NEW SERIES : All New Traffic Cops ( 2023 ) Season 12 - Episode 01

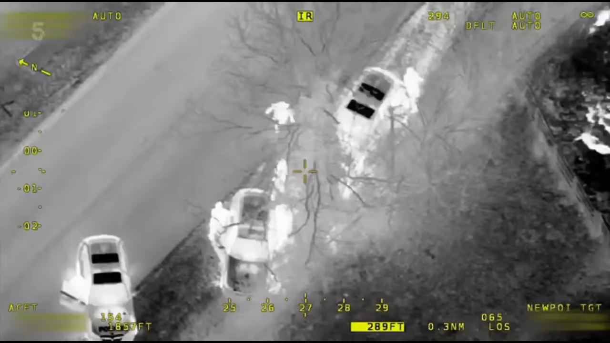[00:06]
North Yorkshire's traffic cops. Crash, crash, crash, crash, crash, crash.
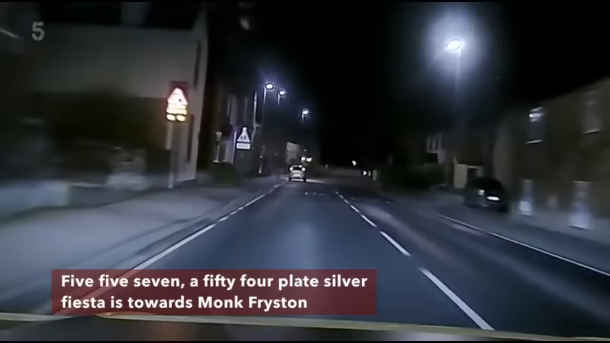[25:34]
5574 Plate Silver Fiesta is towards Monkfriston. Up ahead, Julian's caught up with the suspect vehicle.
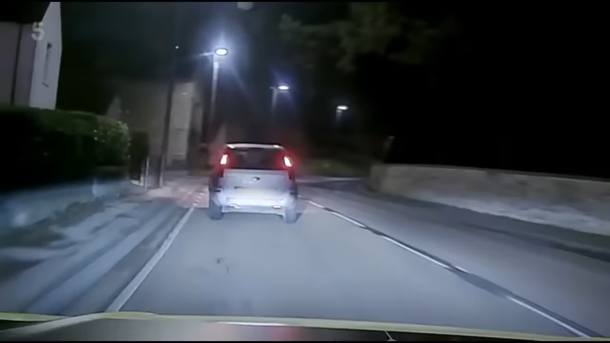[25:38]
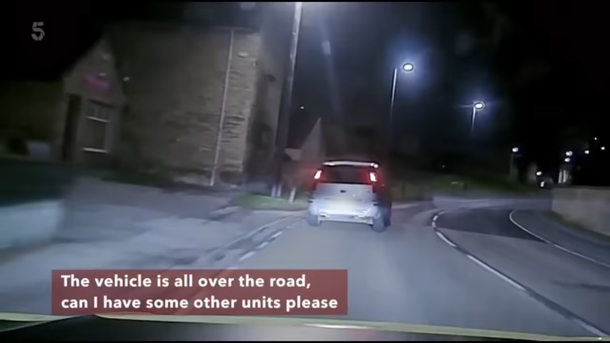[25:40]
Vehicles all over the road. It's got some of the units,
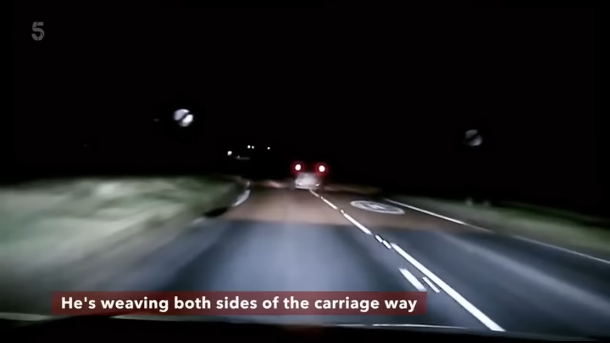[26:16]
It is weaving both sides of the carriageway. We have to get this vehicle stopped right now, because if it continues, it's going to crash.
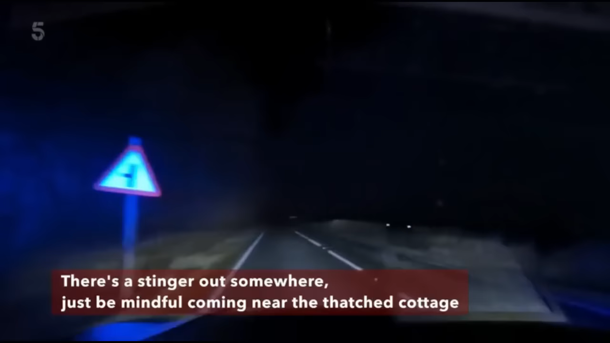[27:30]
There's a stinger out somewhere, just be mindful coming near the Fast Cottage. Yes, we are on route to you. Vehicle is failing to stop. Failing to stop.
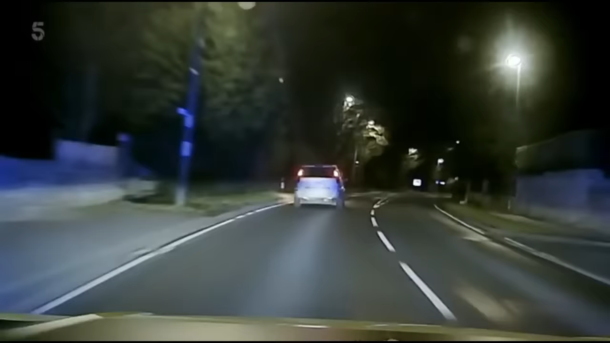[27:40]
It's pulling over to the near side. Just pull it from the box here, please.
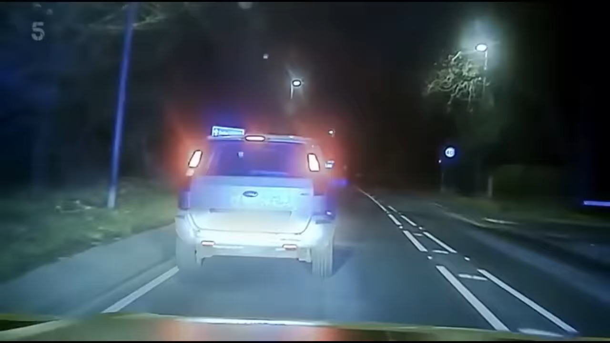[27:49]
Fast 7, is it boxed in and stopped?